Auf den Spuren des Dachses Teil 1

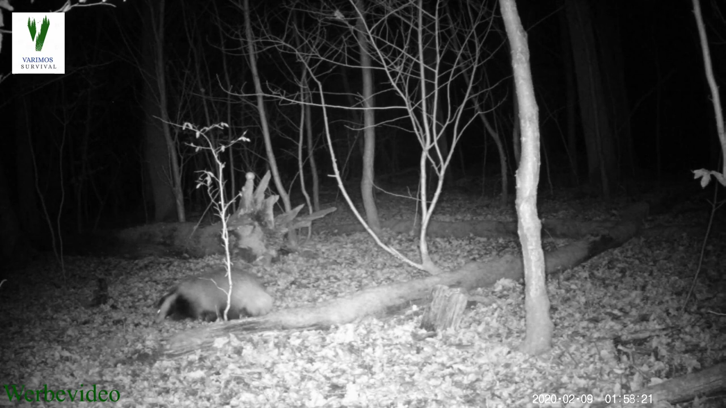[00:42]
aber der sah doch wirklich groß aus. Ich habe mir ein bisschen Schnur mitgebracht, möchte die abspannen an den Pumpen die man auf der Kamera sehen kann und dann mal gucken wie groß der ist. Des Weiteren wollte ich natürlich auch heute ein bisschen herum gucken, Spuren suchen, mir die vielen Grabstellen hier angucken die der macht. Ich weiß nicht ob es sich um einen Einzelgänger handelt oder um einen Clan.